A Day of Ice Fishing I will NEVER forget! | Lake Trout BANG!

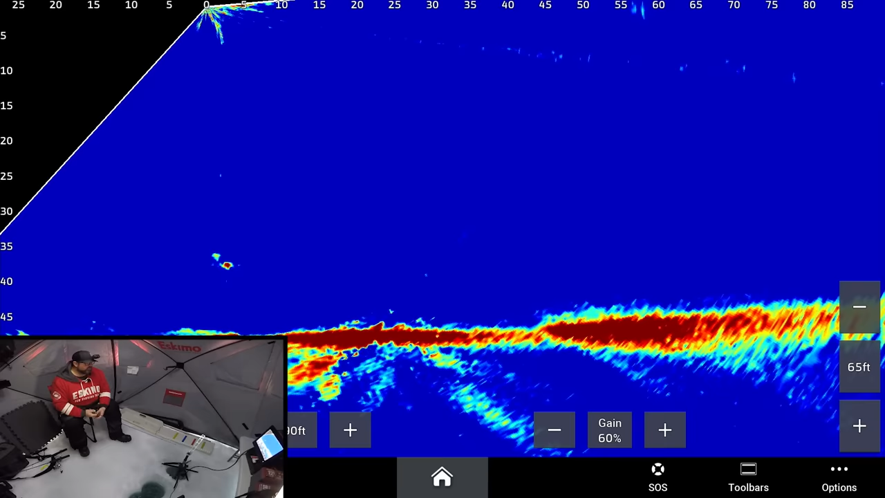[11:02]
Looks not bow. Oh, I was just about to set it and he released it. I like that rod to low just a little bit before I jack him. He ate it as it was falling. I don't think this is a small one. It's not tiny, it's not huge.
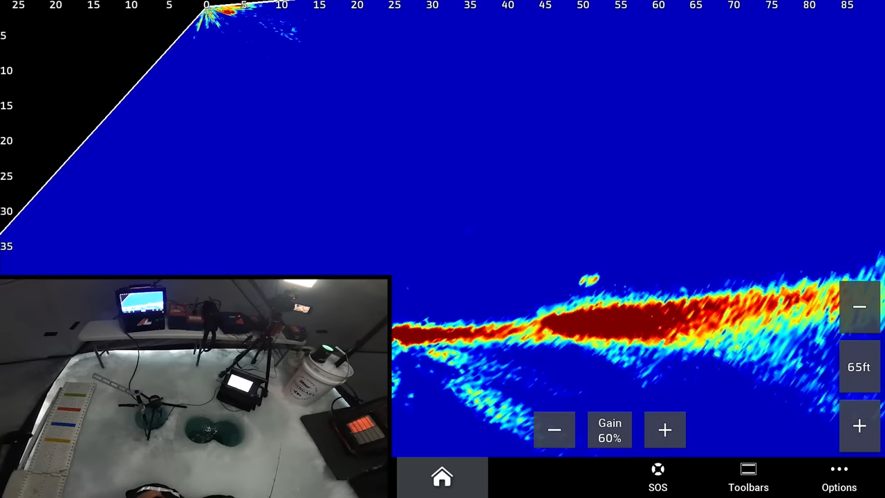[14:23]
All the way back down to the bottom. Well, nice fish. Like I said, 34, 35 inches. And that one was on the glow. Bite size right there.
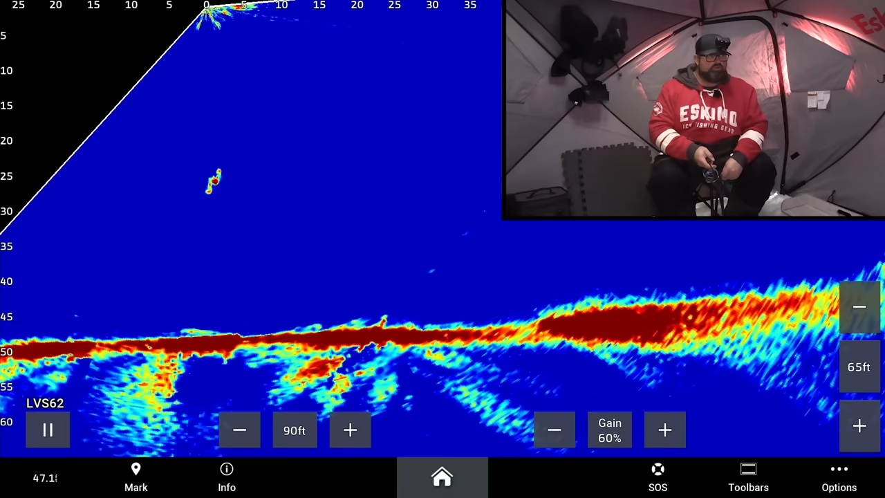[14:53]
come on, come on. No, it leveled.
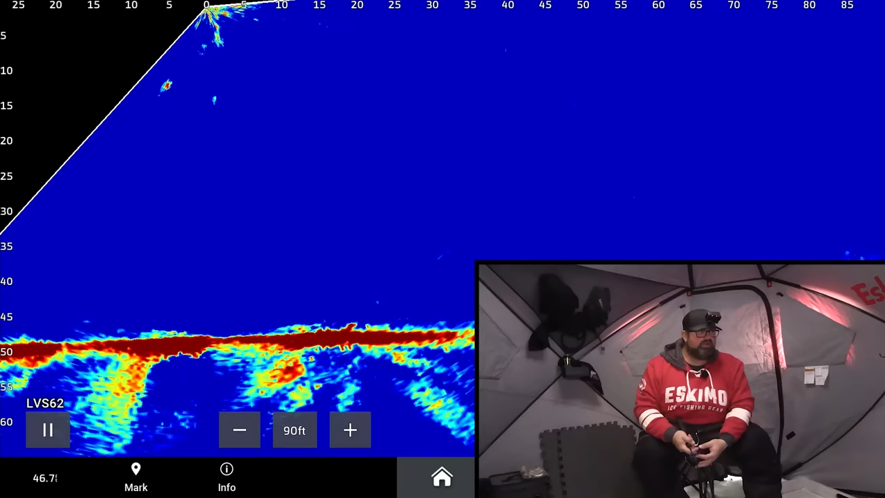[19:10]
He's going down, so I'm going to go down and try to match him, see if I can get him to follow it. Okay, there, he sees it. Now we're going to go, we're going to make him chase. Come on.
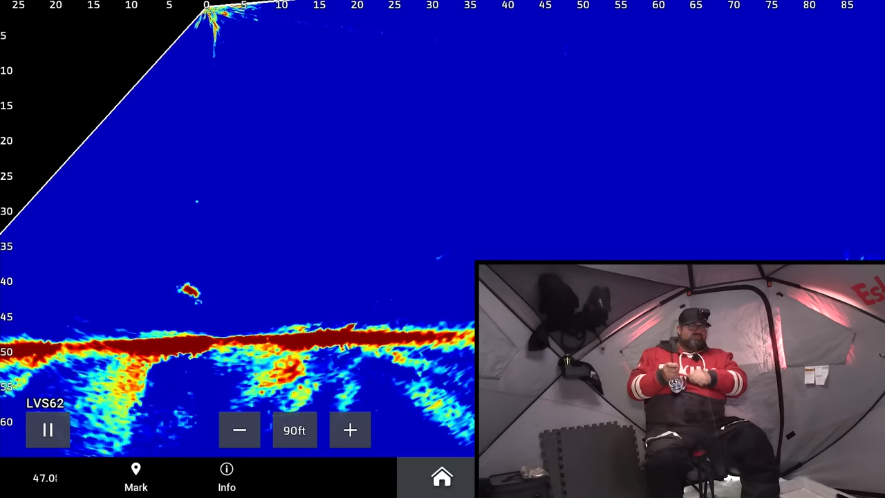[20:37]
Just bumped it. Just bumped it. He's definitely engaging with it on the bottom. Come on. Oh. Oh, that's fun. I said I had a feeling if I took him down to the bottom, I could get him to eat way down low.
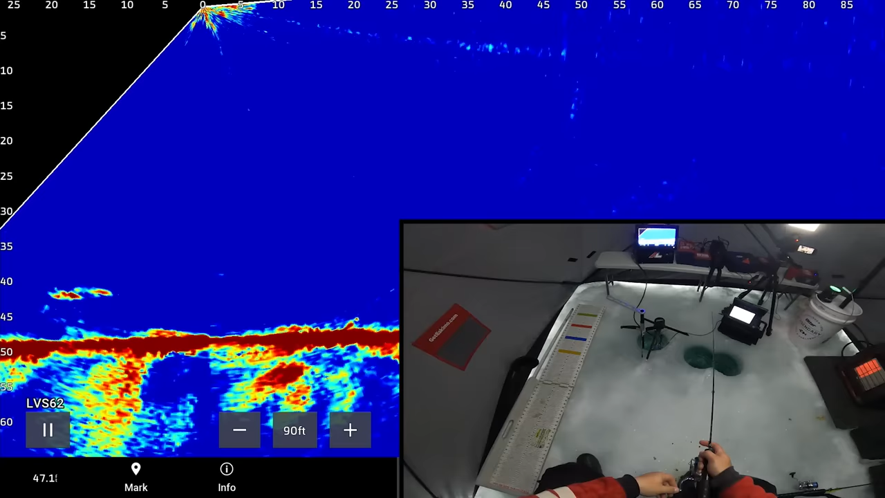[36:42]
Oh, it's just two nice fish for sure. Come on. Oh, come on. Maybe the second one.
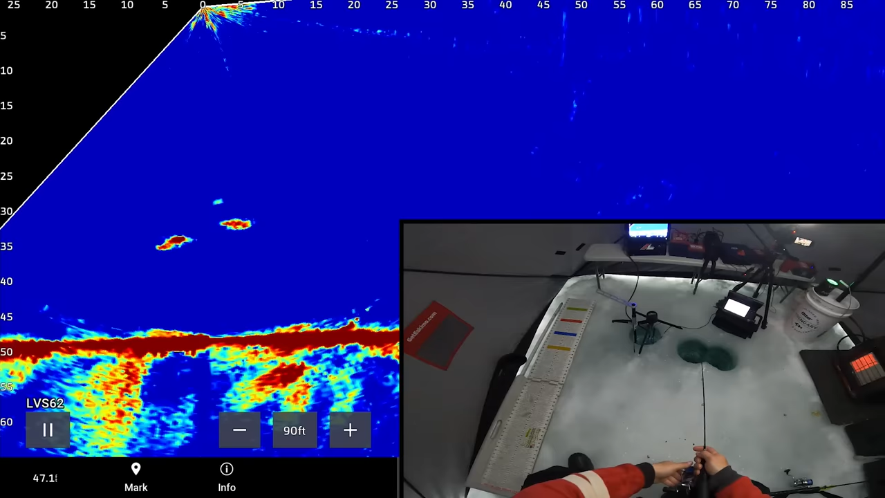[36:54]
No, I gotta drop. They're both chasing. He's got it. One of them's got it.
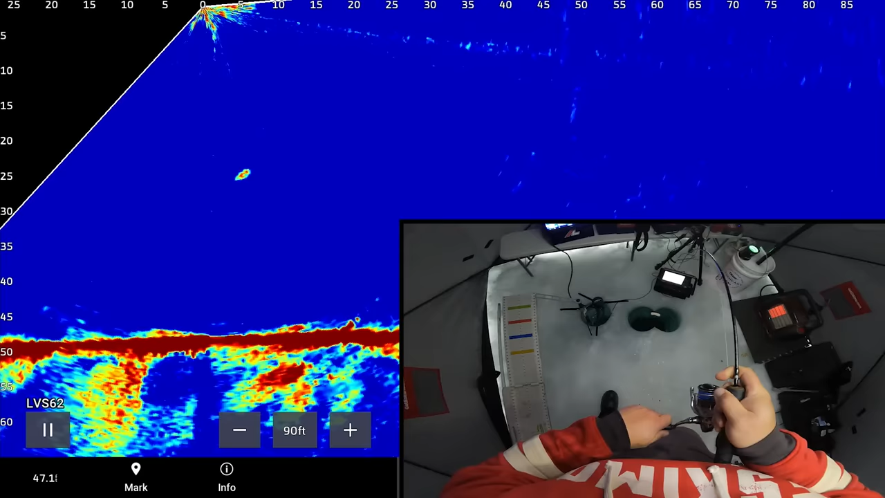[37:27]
Man, two of them came in same time. Those marks look big.
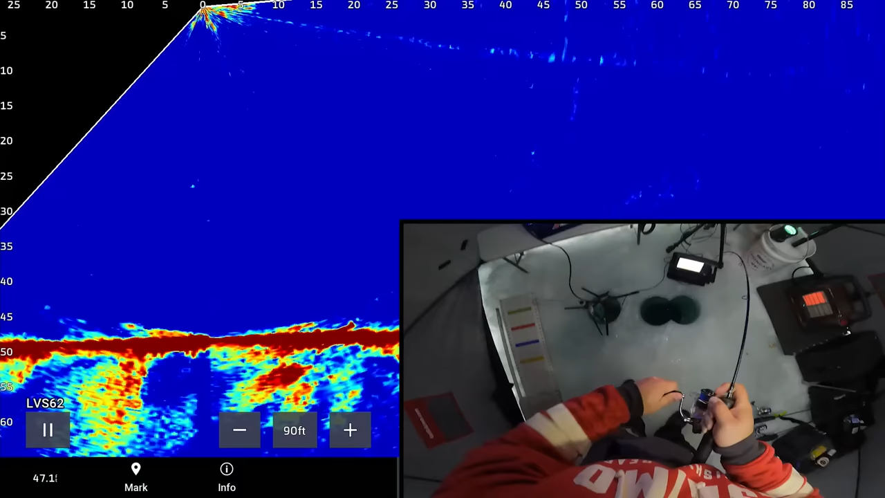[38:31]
Okay, my turn. He's still down right near the bottom. He's like right at the bottom. He's 50 feet, well, 45 feet down.
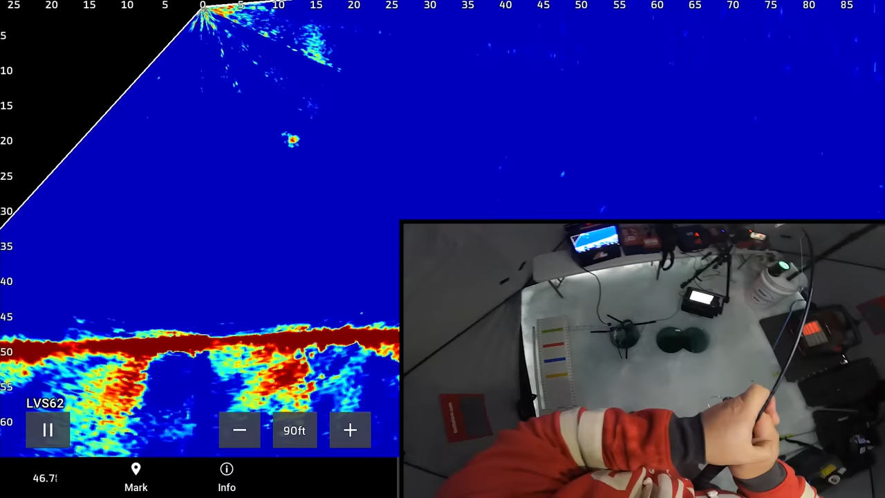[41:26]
It's 20 feet away. So it's not, oh, he's getting more and more tired.
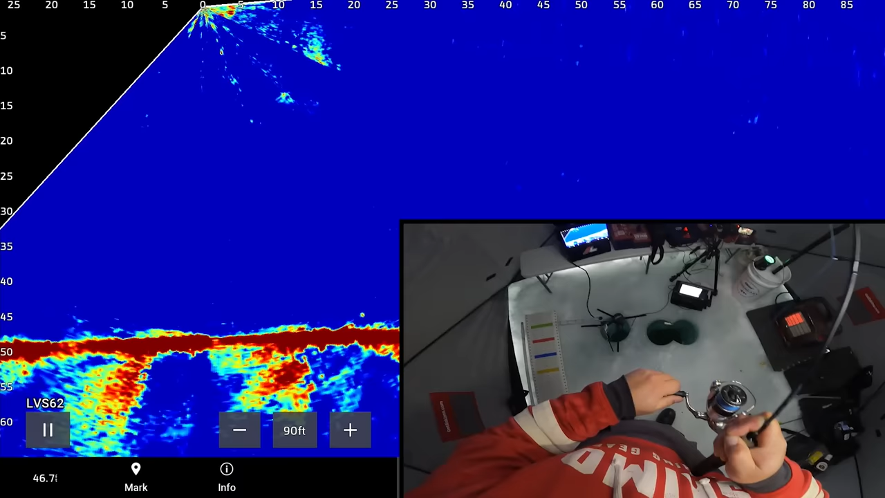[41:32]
Because when he's done, I'm able to control the fight a little bit more. There he is again. I saw him on the underwater camera.